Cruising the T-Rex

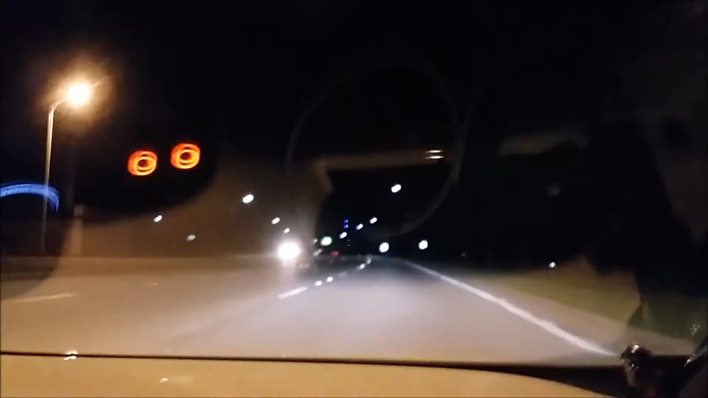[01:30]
Let's go to the left lane.
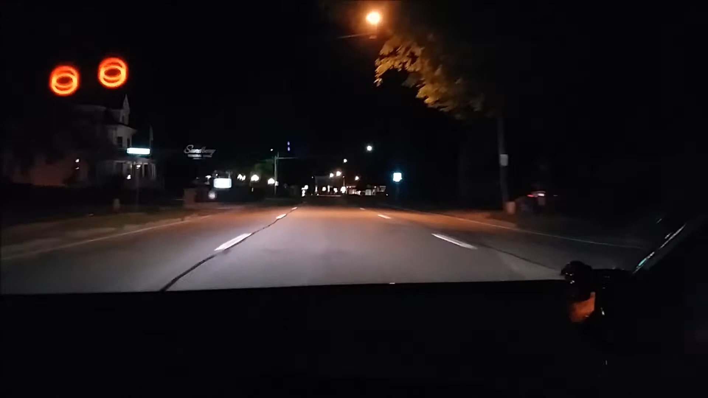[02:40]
You're far left lane if you could.
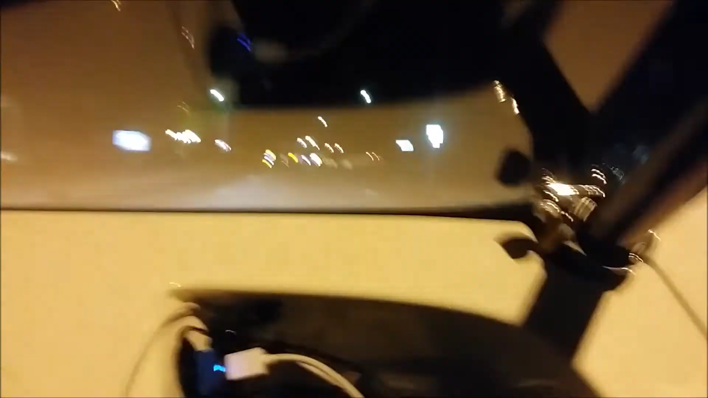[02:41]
Two more